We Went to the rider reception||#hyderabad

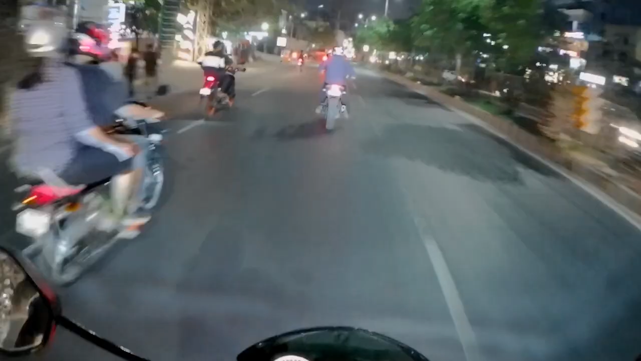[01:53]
మేము ఇప్పుడు ఇద్దరం వెళ్తున్నాం, పెట్రోల్ 124 ఉంది, ఈ అమ్మ నేను తీసుకున్నప్పుడు మాత్రం పెట్రోల్ రేట్ జస్ట్ 72 మాత్రమే ఉన్నది, అప్పుడు 900లో ఫుల్ ట్యాంక్ అవుతున్నాయి నా బైకు। ఇప్పుడు చూడండి ఎంత, 250 వేయించిన 2 లీటర్స్ వచ్చింది,
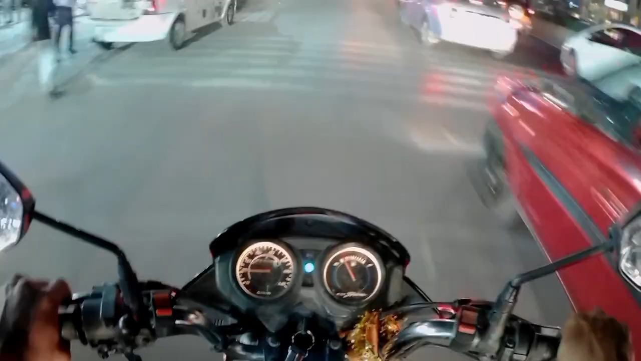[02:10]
బ్రేక్ లైనర్లే పడట్లేదు అసలు, నా బ్రేక్లే పడట్లేదు అసలు, ఇక్కడ తొక్కితే ఆడ లారీ బ్రేక్ లాగా పడుతున్నాయి నావి।
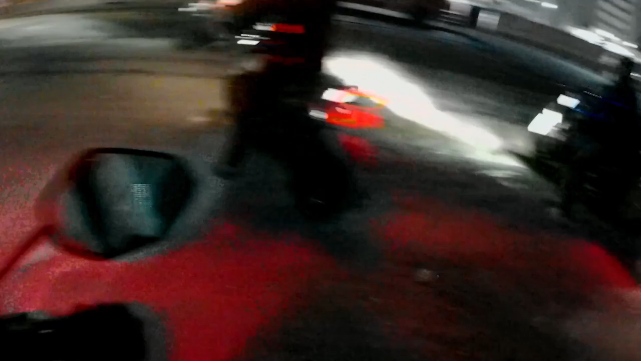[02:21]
సో అద్దరు వచ్చేసిండ్రు, ఇగో R15 డామినర్ 400 అండ్ డ్యూక్
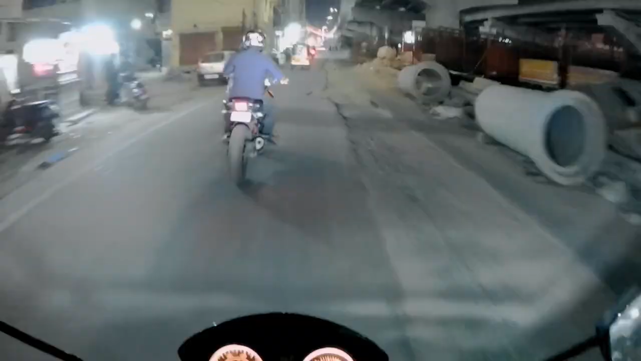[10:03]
ఓకే సక్సెస్ఫుల్ కంప్లీట్ అయింది. అది ఎన్ఎస్ 200 ఉంది కదా, అటు వెళ్ళిపోయిండు మనోడు, మన విషు అండ్ మనీష్ బ్రో అండ్ సురేష్ కూడా ఎట్లా వెళ్ళిపోయిండు,